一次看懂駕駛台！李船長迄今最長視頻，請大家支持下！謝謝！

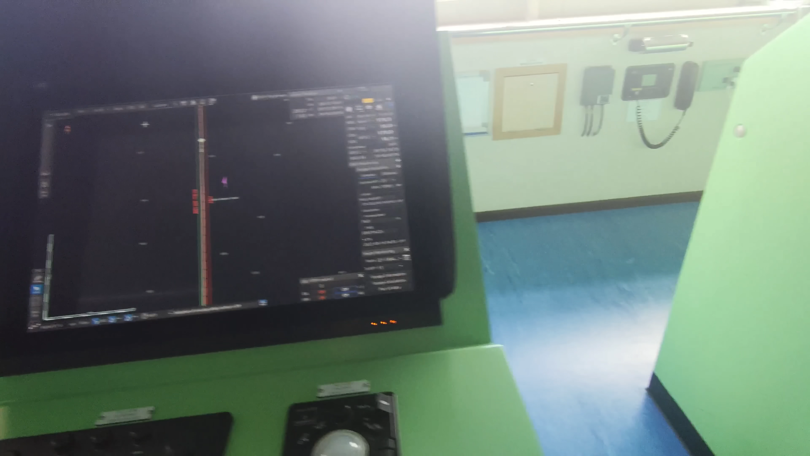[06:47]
那它的旁边就是雷达
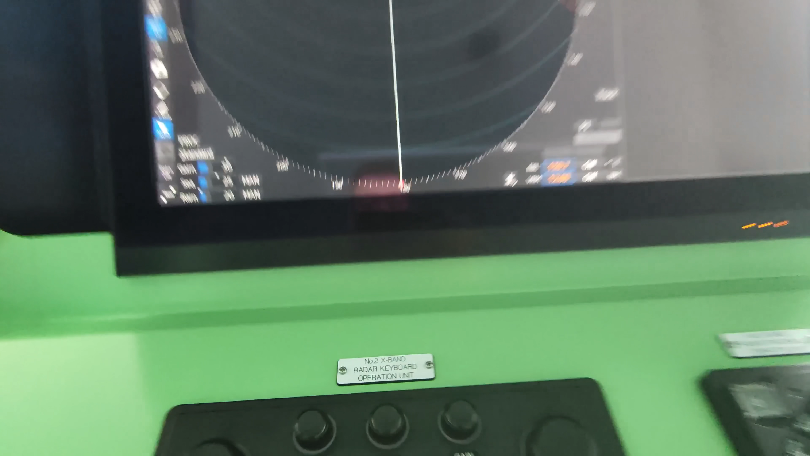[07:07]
它是三厘米的三厘米
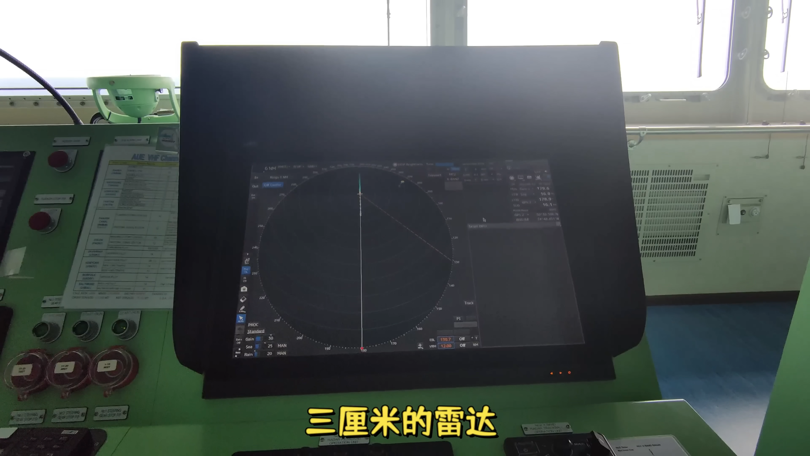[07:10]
的雷达这两个雷达是不一样的那么
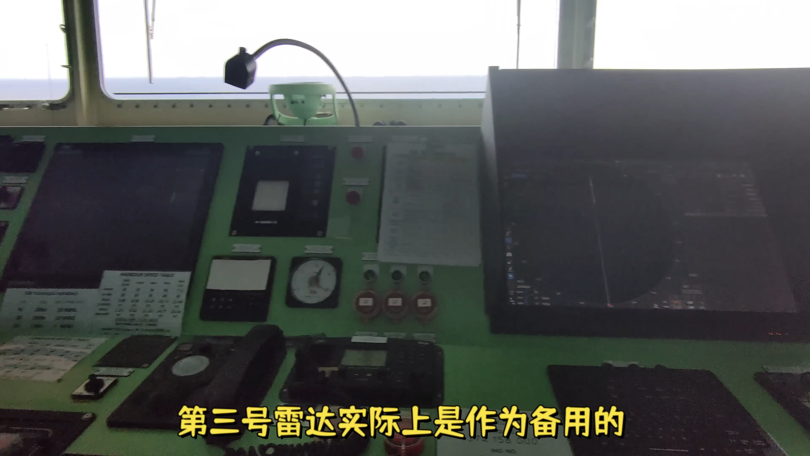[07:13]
那个第三号雷达实际上是作为备用的现在
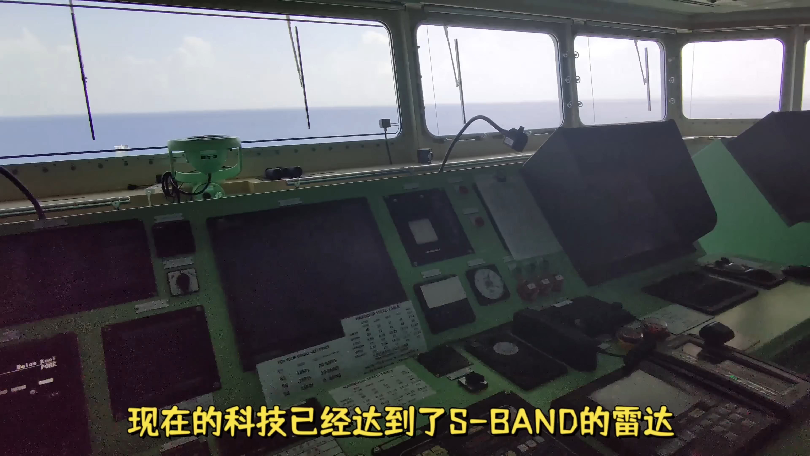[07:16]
的科技呢
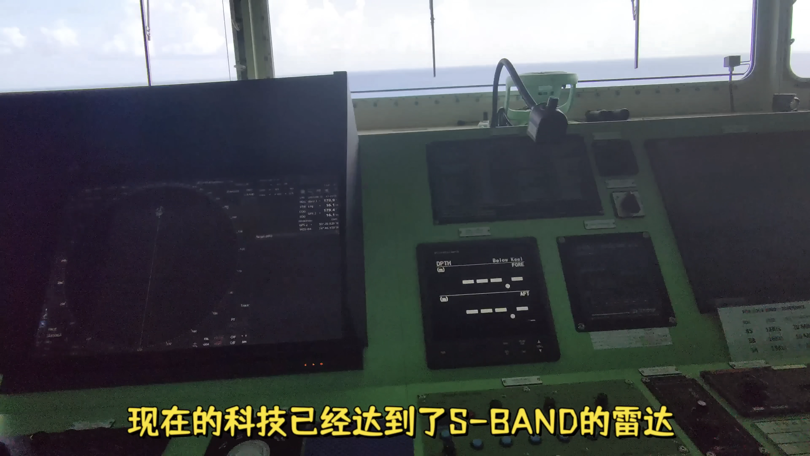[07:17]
它已经达到了s-band的雷达就是这个10厘米
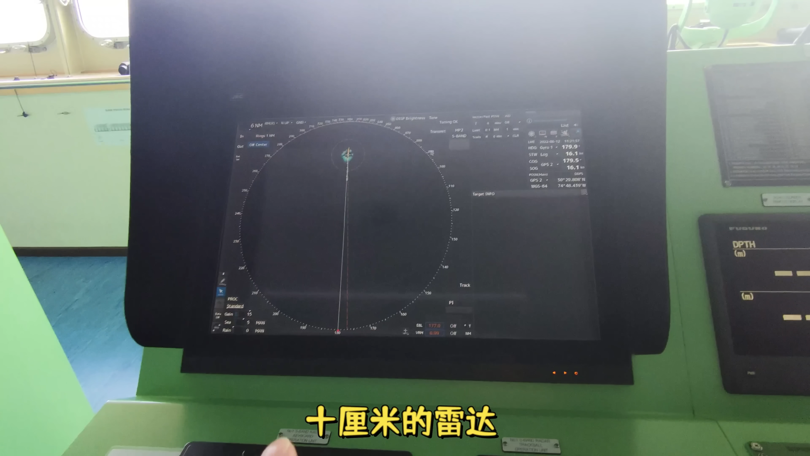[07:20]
的雷达是不需要更换磁控管一般以前呢都是大概一万个小时就需要更换磁控管那么现在的就不需要但是那个x-band那边那边三厘米的雷